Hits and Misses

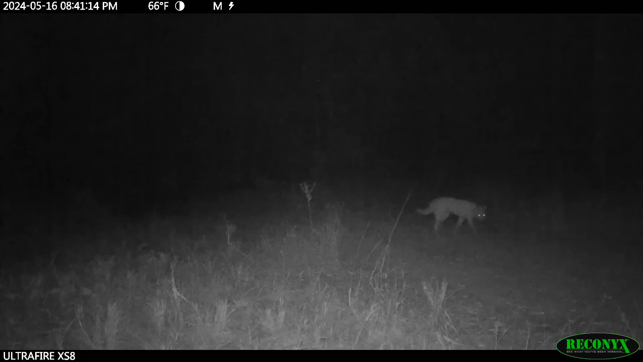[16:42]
And it shows I've got three dogs coming in one area on property three. And another dog coming in another area. Now they're all very trap shy. When you see them in the clips, you see one dog come up here and it knows there's a trap there. Well, not just one trap. It's missed actually to two on the other side. And it's concentrated on the trap on the other side of the road. And we've got a bit of a carcass there.